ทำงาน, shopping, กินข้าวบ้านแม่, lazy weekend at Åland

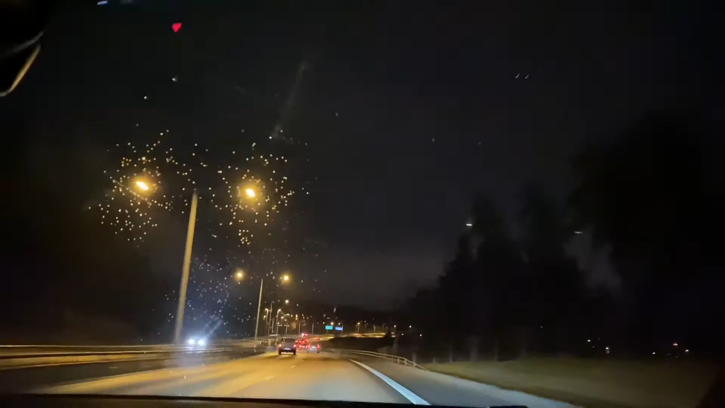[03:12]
แล้วก็ framrutan men det är för att de inte är rent framrutan ordentligt där där jag gjorde rent nu provisoriskt